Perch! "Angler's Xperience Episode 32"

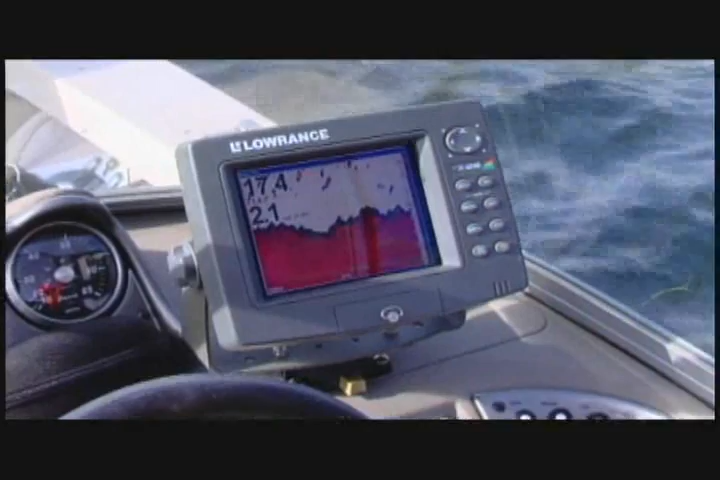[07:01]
Once I come up into that 15, 20 foot range and I find that cabbage, what I'm gonna do here, I'm coming into it now, we're climbing up.
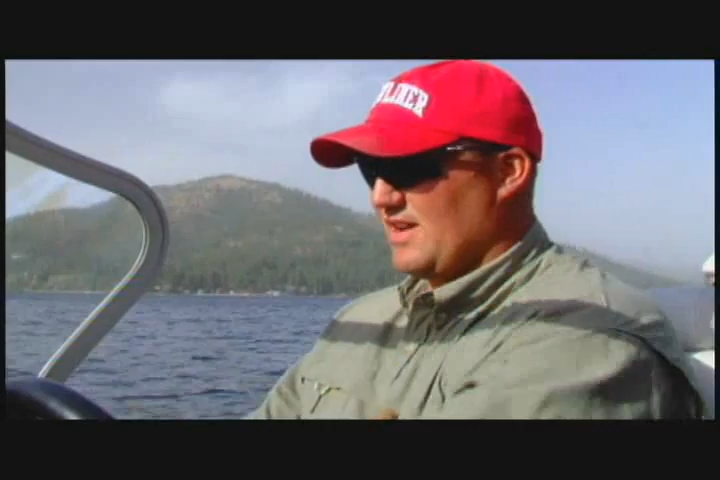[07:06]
Okay, there we go, we're starting to show some cabbage here.
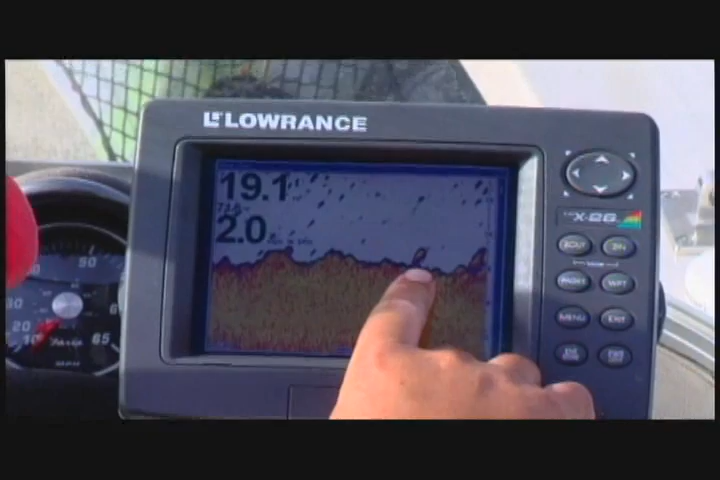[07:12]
What I'm gonna do is turn, and I'm going to parallel this cabbage, staying in that 15 to 20 feet of water.
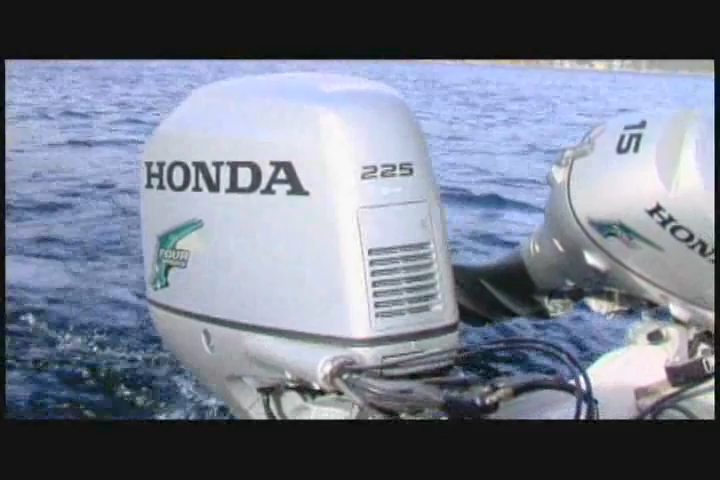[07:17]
And what I'm looking for with this color graph, I'm looking for a big red clump on the bottom.
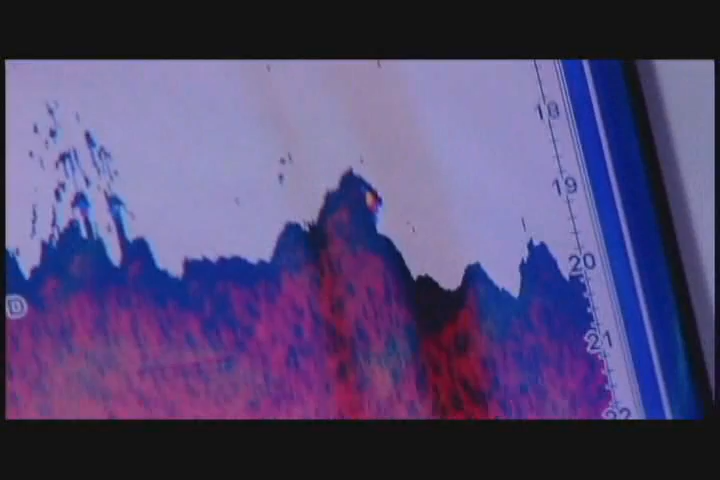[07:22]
And that big red clump is going to be a school of perch. Once I find those perch, I've got my buoy sitting right here.